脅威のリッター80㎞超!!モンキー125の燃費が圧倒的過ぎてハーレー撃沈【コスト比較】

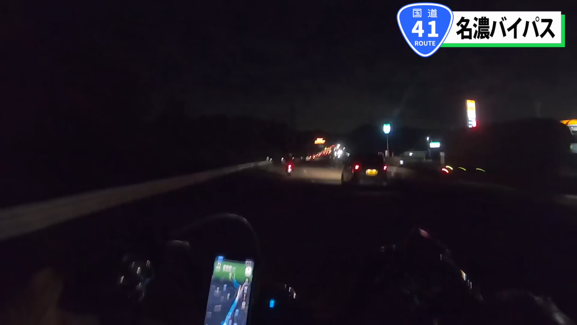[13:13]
僕とアイさんは41号線に入りましたまもなく愛知県に突入します